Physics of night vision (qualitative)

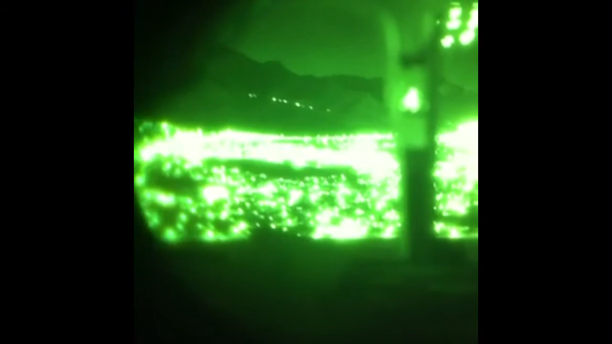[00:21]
The principles that govern the operation of this device And ultimately